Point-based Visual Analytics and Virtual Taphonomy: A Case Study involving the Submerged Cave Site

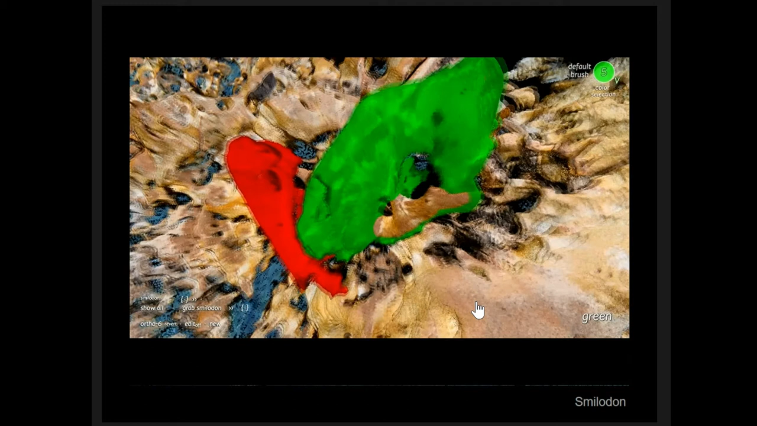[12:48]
zebra in there showing what's what points are being or what points that have already been annotated being selected we
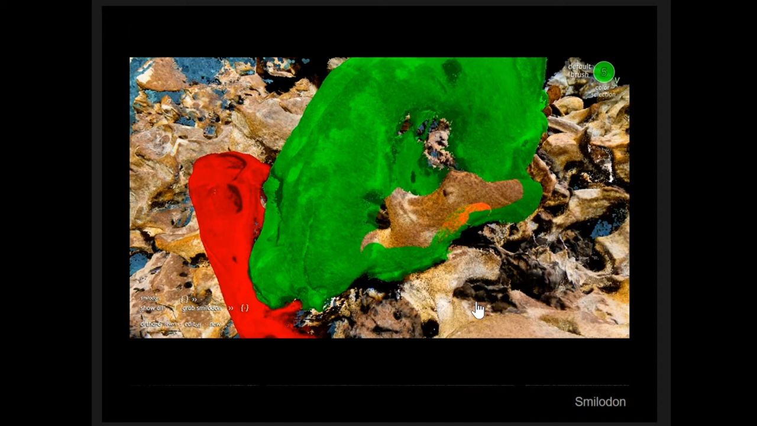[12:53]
can have tools or we can say in this case completing the marking or annotation of the zygomatic here and then this will be an example of the tool missing hitting some of the substrate you can go back and erase that
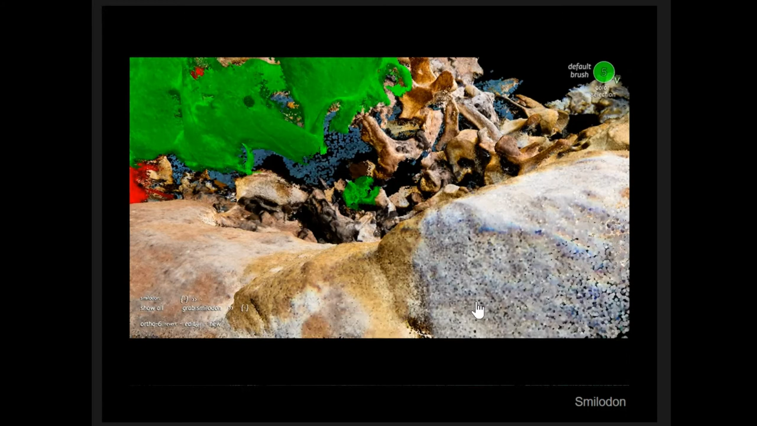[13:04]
but once we've completely marked all the points then you can select them and then remove them uh and then bring them into uh into an environment where you can do
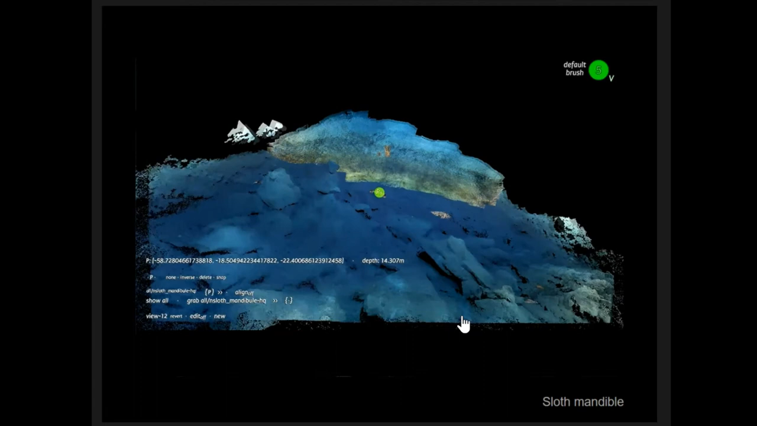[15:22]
and you can tell that we have a number of different resolutions here so the areas of specific interest um we may acquire dozens to hundreds of images creating very dense point